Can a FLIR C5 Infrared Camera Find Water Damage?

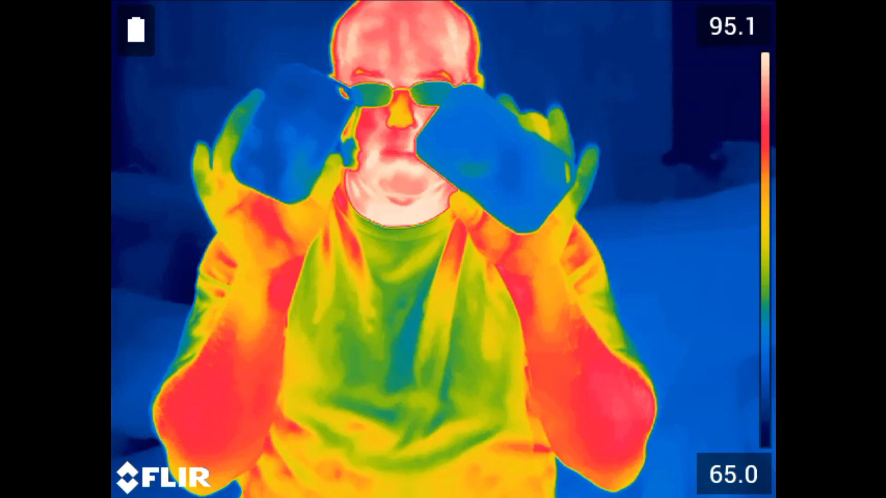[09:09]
It does better than the FLIR C2. They're basically the same size camera, but the resolution on this is only 6,400 pixels of temperature measurement, where this is 1,900.
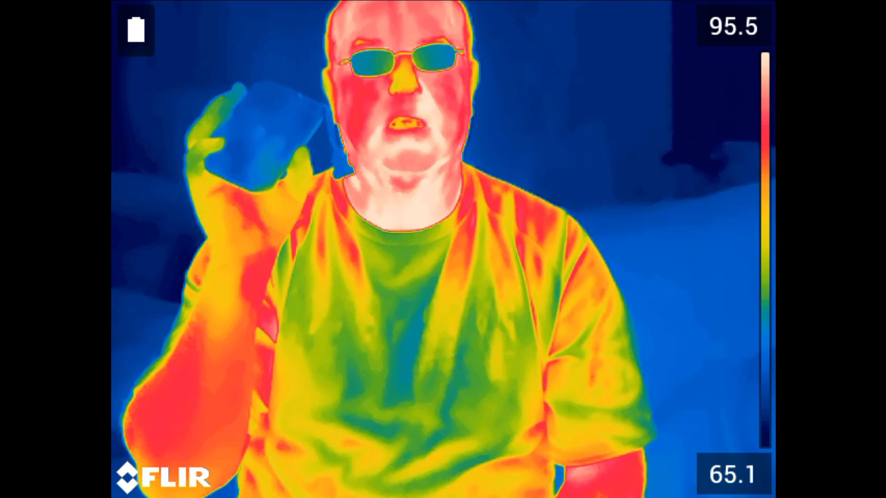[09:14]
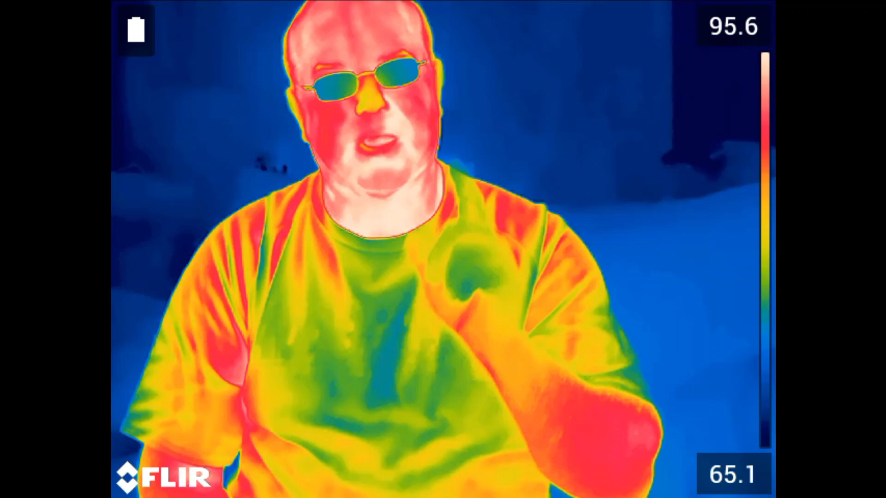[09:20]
It's not as good as some of the bigger cameras like the one I'm filming this with, the T540. But for the price point, the C5 infrared camera is probably your best camera
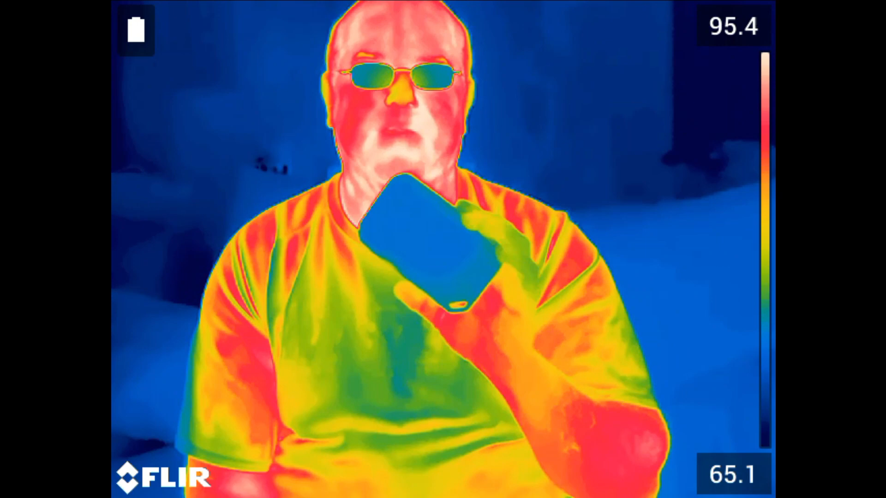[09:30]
for middle range use of water damage.